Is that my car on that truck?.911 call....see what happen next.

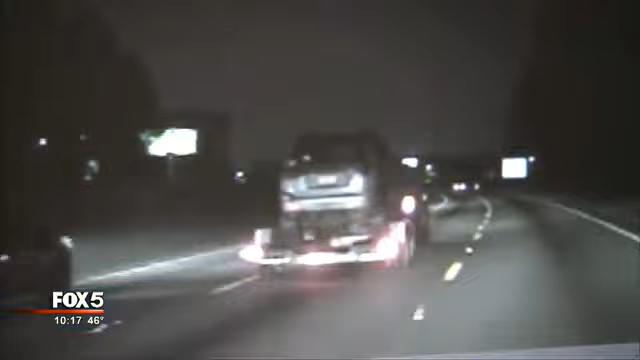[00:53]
HER STOLEN SUV ON INTERSTATE 20 IN CONYERS. THEY HAVE IT LOADED UP ON THE TRACTOR AND I'M LITERALLY ON THE HIGHWAY BEHIND THEM. I LOOK UP AND I NOTICED ON THE BACK OF THEIR U-HAW THAT THEY HAVE MY TRUCK.